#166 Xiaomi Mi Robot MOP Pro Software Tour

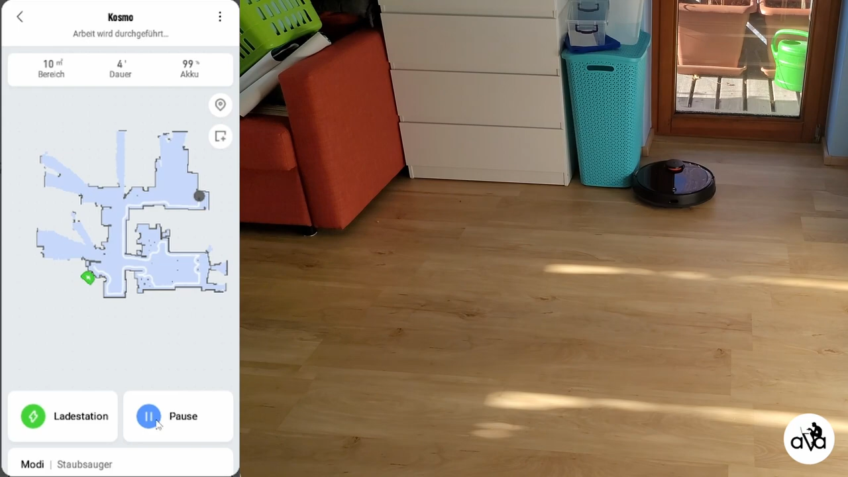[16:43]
Genau, er hält da an, macht eine gerade Linie und dann kommt zurück. Aber später geht er auch auf diese Fläche noch einmal rein. So wie dahinter. Also jetzt rechts von ihm kommt er später zurück.
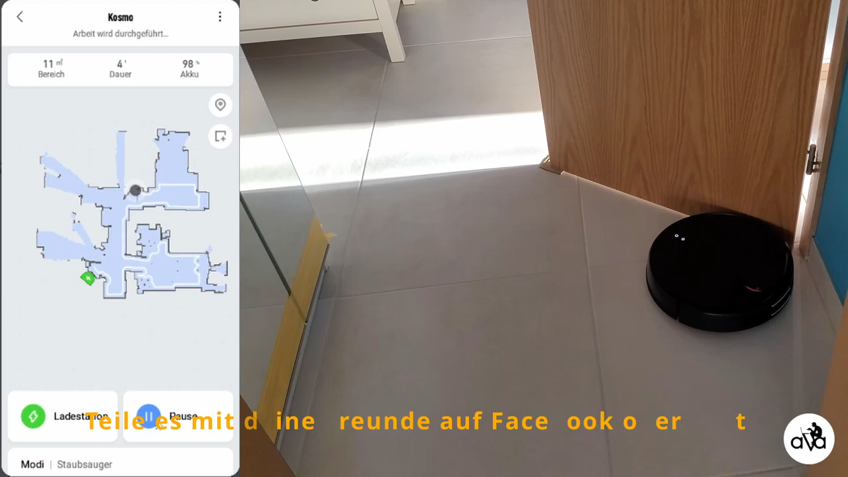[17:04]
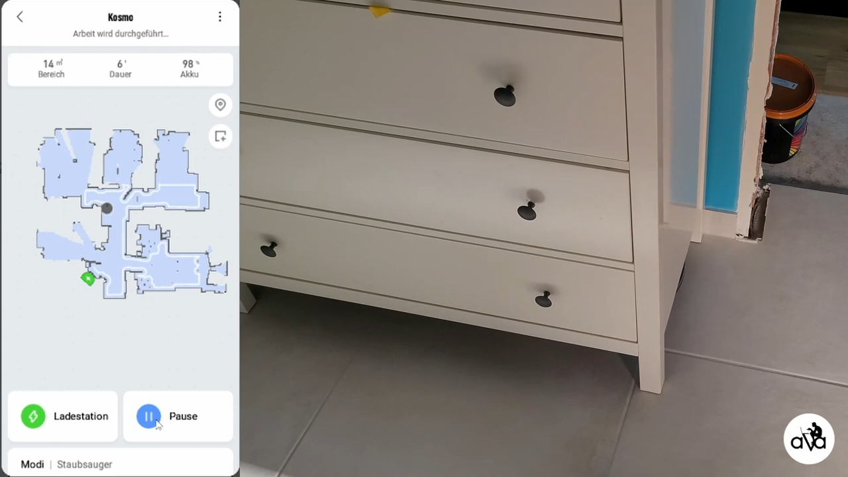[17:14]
Und er passt unter eine normale Hemmnismöbel locker rein. Also,
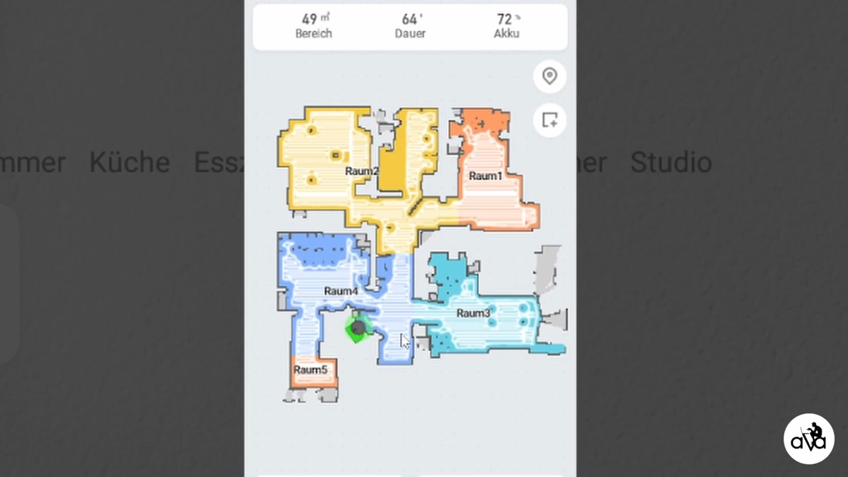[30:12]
Der einzige, was er fast richtig getroffen hat, ist das Wohnzimmer. Jetzt zeige ich euch, wie man diese Räume adjustieren kann, damit das auch richtig angezeigt wird. So, eine wichtige Sache zu wissen ist, dass es gibt eine